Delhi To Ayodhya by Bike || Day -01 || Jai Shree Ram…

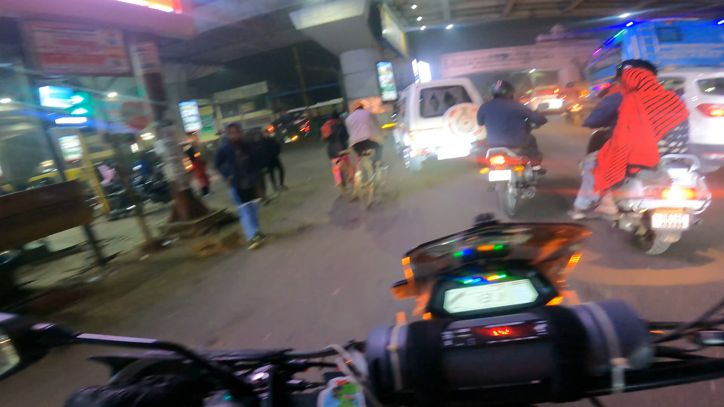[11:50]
यार ये देखो ऊपर है मेट्रो लाइन, और यहाँ से मैं अभी लेफ्ट ले रहा हूँ होटल सर्च करने के लिए।
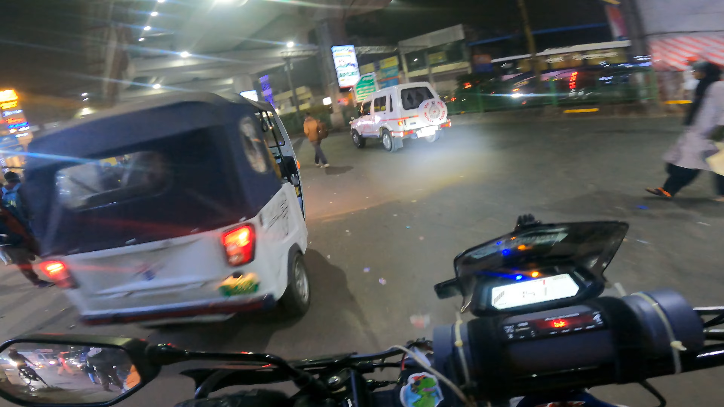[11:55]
सो आज इस मेट्रो स्टेशन का नाम भी बताता हूँ, ये है सिंगार नगर है भाई।